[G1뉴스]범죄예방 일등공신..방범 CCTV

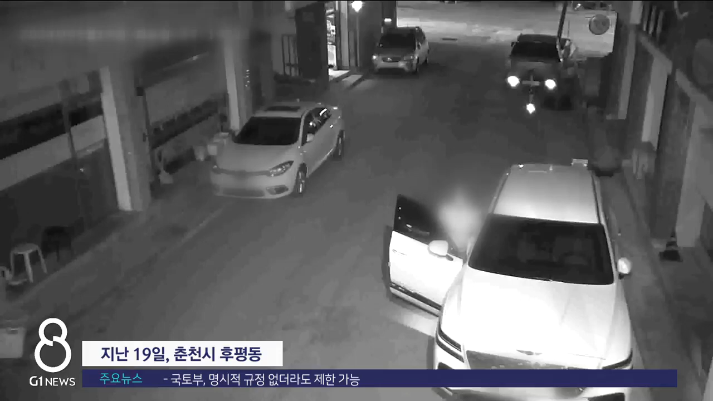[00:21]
어두운 골목길, 조수석 문을 열고 한참을 고민하는 한 남성. 비틀거리며 운전석으로 이동하더니 그대로 차에 탑승합니다.
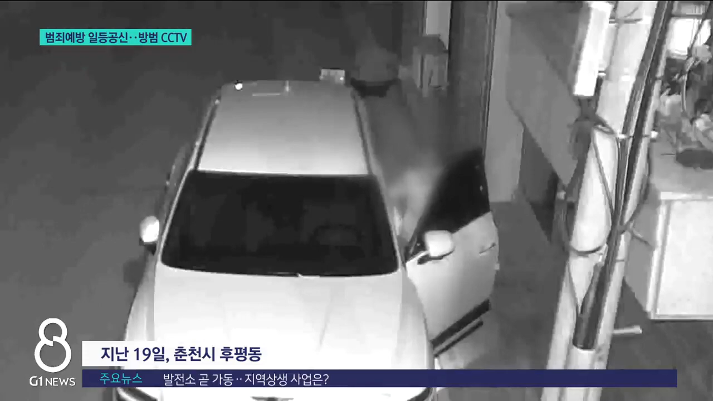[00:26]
이 40대 남성은 얼마 못 가 경찰에 붙잡혔는데,
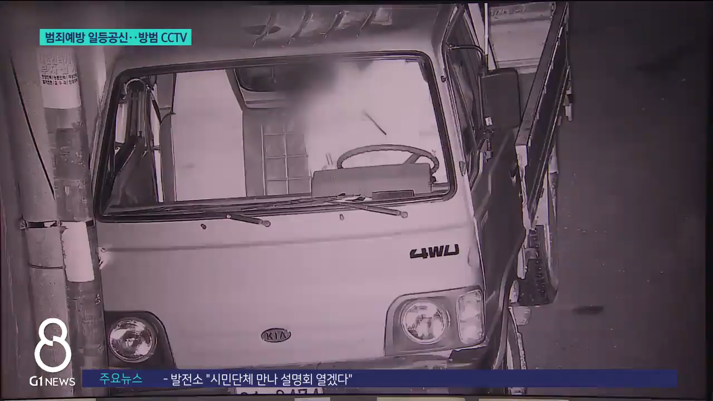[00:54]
CCTV 관제센터로부터 한 남성이 주차된 차문을 당기고 있다는 신고를 받은 경찰은 5분 만에 현장에 도착해 절도 미수 혐의로 현행범 체포했습니다.